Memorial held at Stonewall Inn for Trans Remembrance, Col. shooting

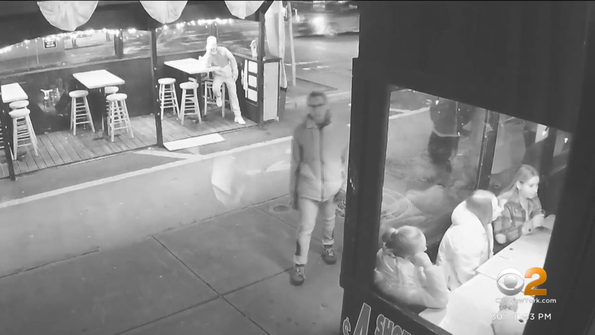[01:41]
Saturday night, the bar's security camera captured this man throwing a brick at a window. The owner says it's the fourth time it's happened in the past four weeks.